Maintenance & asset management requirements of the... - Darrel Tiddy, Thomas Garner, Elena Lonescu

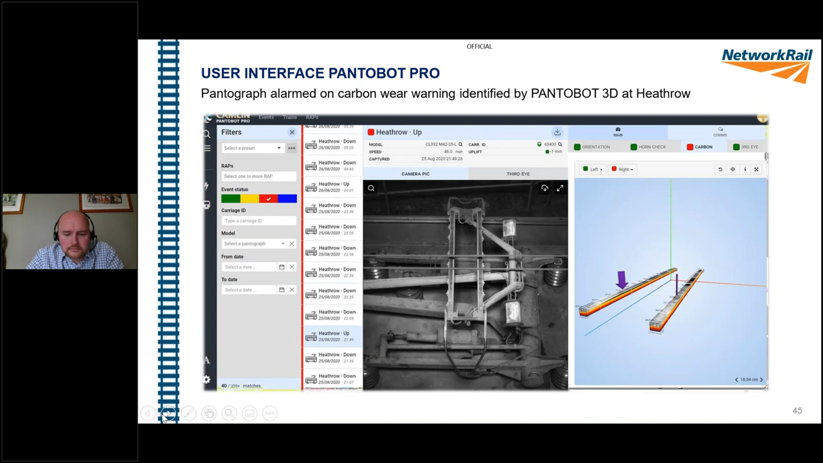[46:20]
so so you can see the pantograph the picture of the pantograph in the middle and on the right side you can see what was generated by the program next slide please so